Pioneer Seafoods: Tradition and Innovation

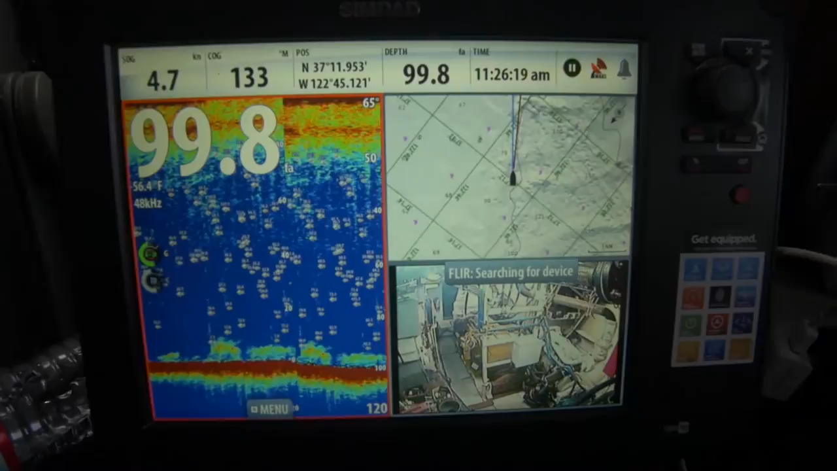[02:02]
On screen: depth 99.8 fa, water 56.4°F, speed 4.7 kn
we have broadband electronics, and we have catch indicators on the trawl so there's lots of sensors so that when the net loads up,
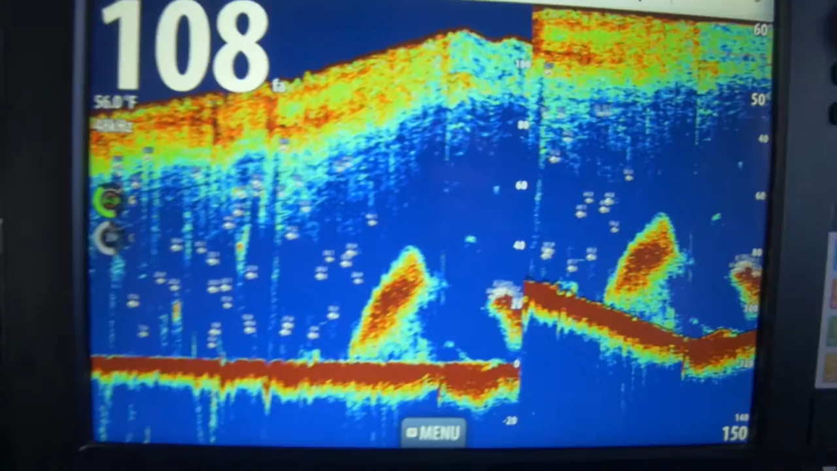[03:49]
On screen: water 56.0°F
we are able now to distinguish which species of fish we are looking at under the boat.